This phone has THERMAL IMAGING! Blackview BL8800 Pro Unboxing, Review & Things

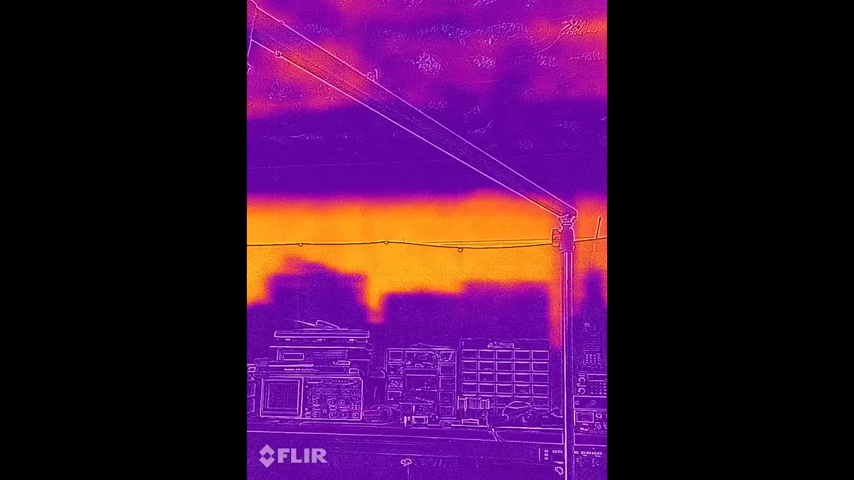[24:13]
And when I say hot, I'm not kidding. This thermal camera has got this clocked in at 95 degrees around the tops of the corners.
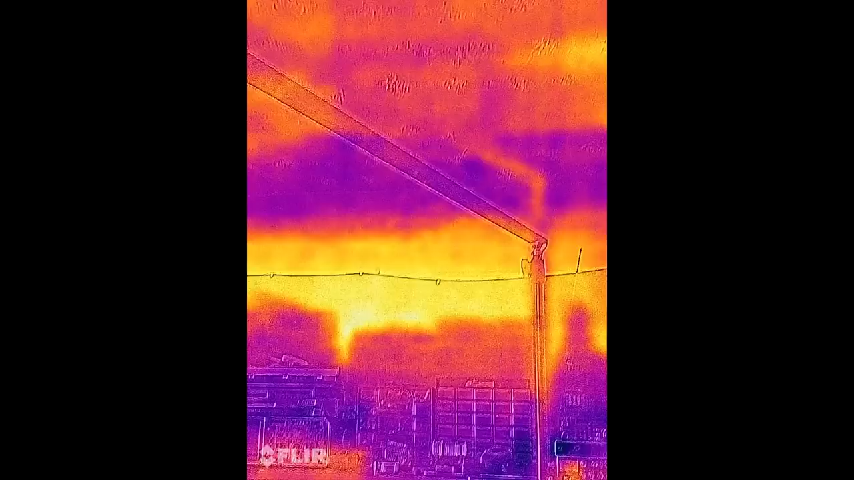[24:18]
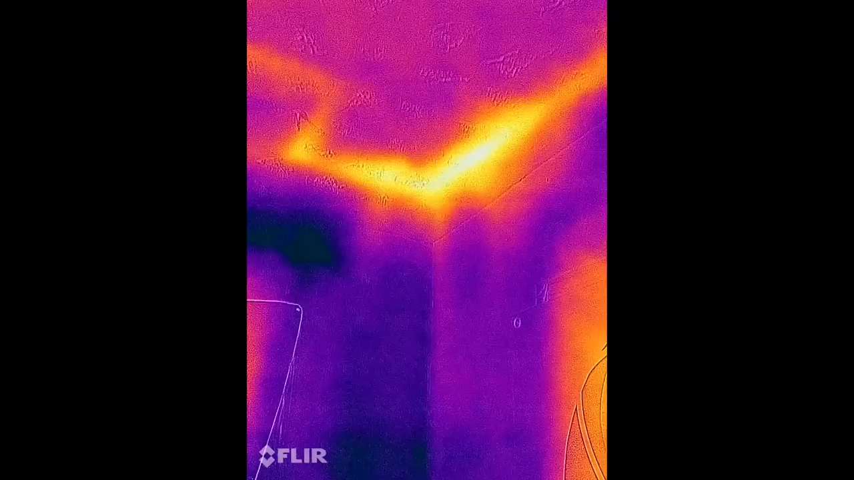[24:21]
Holy smokes. Look at this back in the corner where the pipe is. 130 degrees.
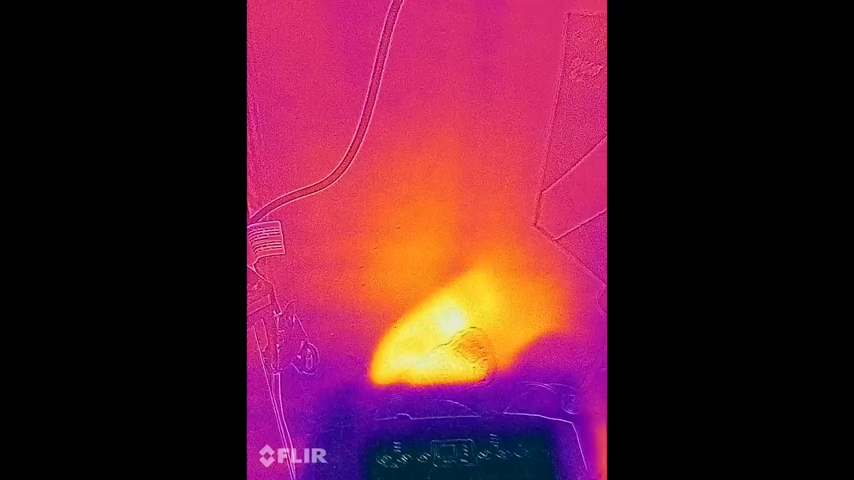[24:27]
Oh my God. Oh, it's so hot.
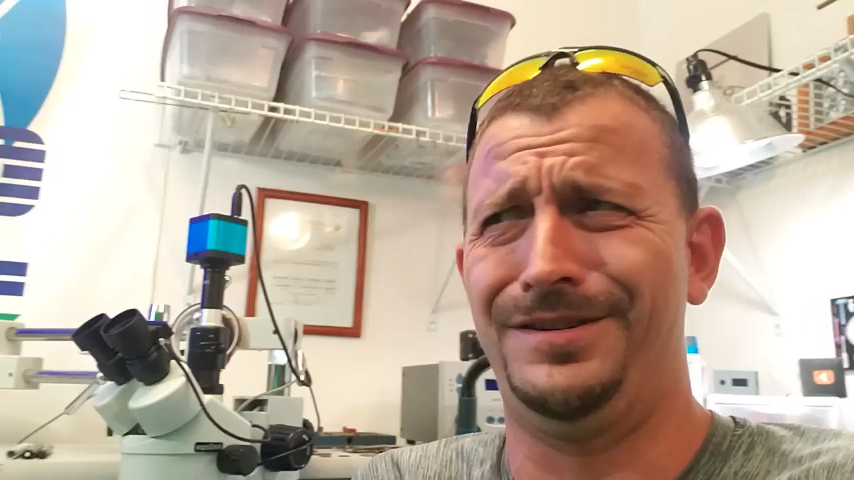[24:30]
Look at the drink in your hand.
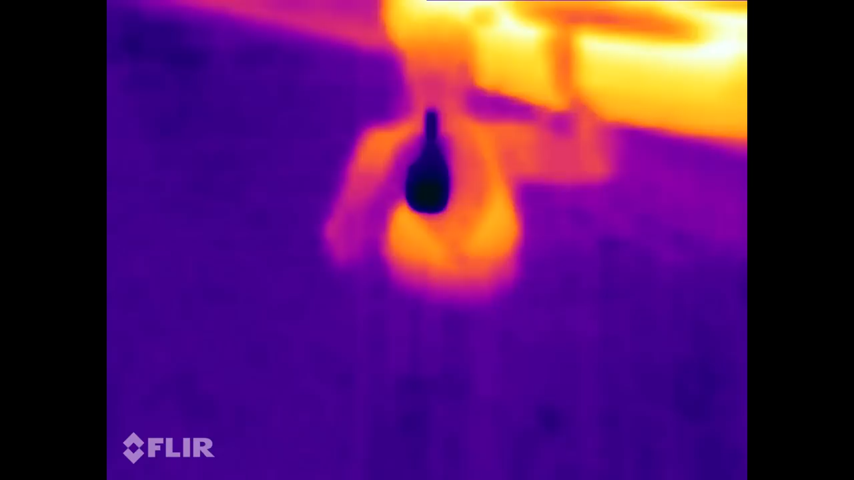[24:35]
You could tell you're, you're walking around carrying like a black hole because it's,
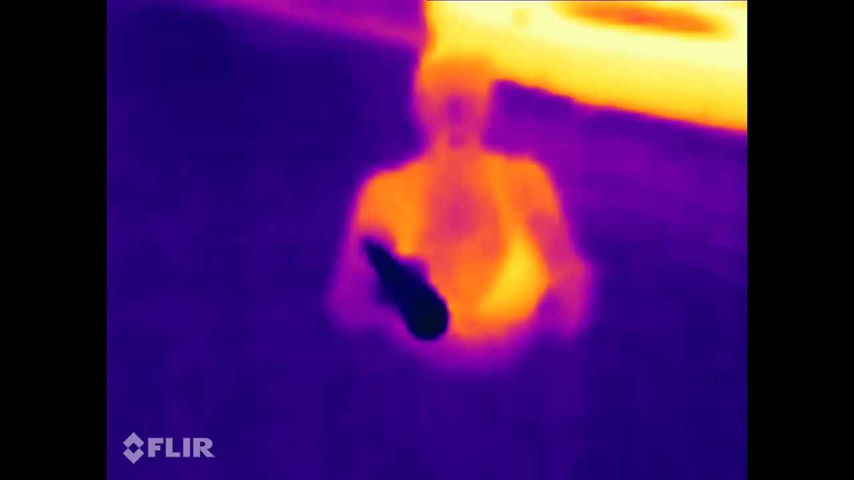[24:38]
your drink is so ice cold compared to everything else.
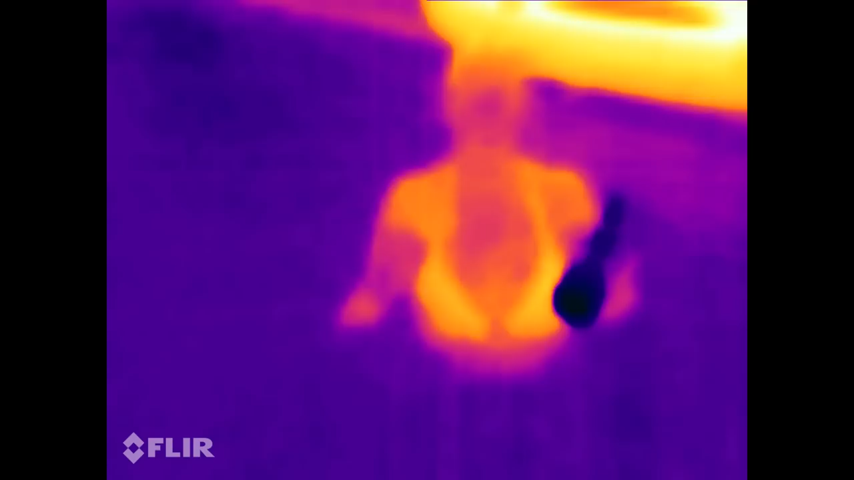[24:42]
Oh, now Heldon's just a head sticking out of the water.
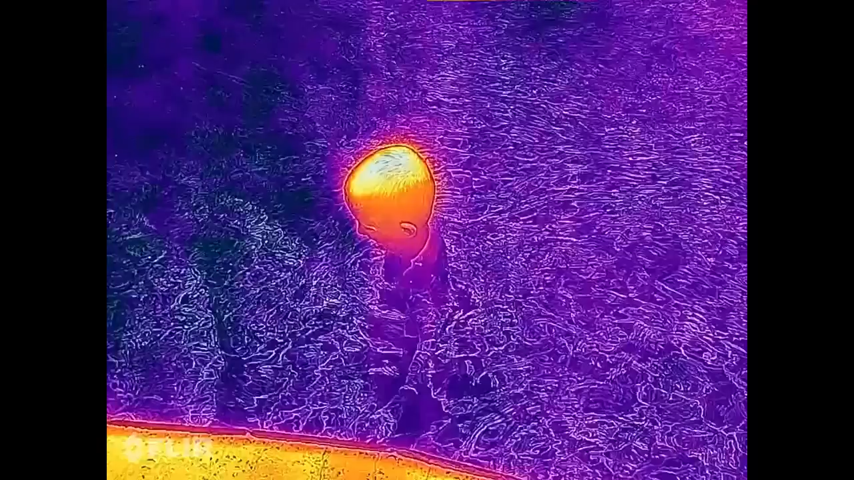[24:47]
Oh wow. It's just the top of your head that's hot.
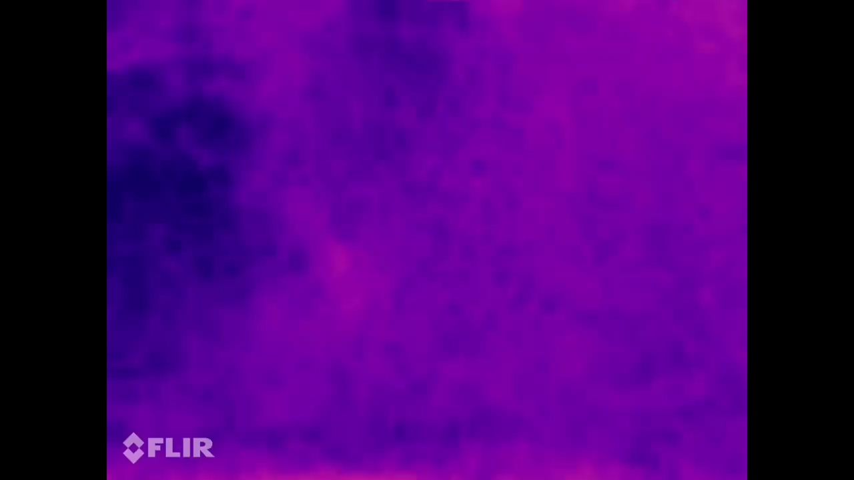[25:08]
He's gone. It works. You can totally hide from predator with, with water that's cooler than you.
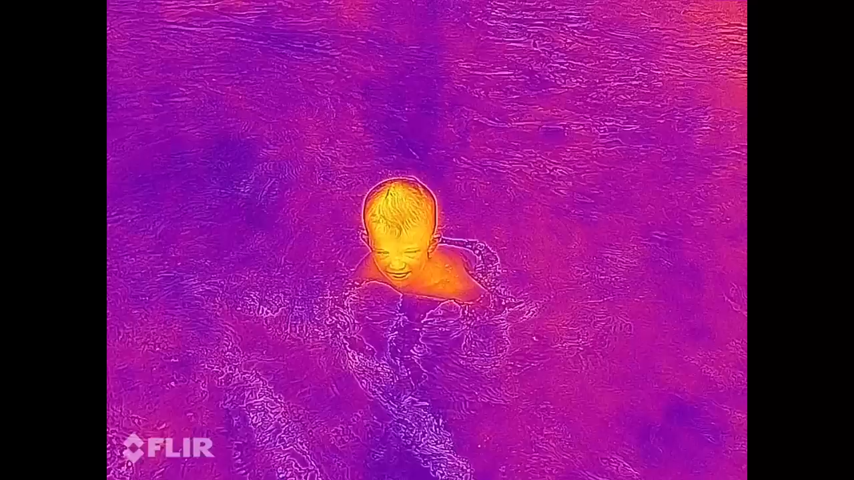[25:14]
Nice. So what's the hottest, what is the hottest part of my face, of my body? Your eyeballs. Really?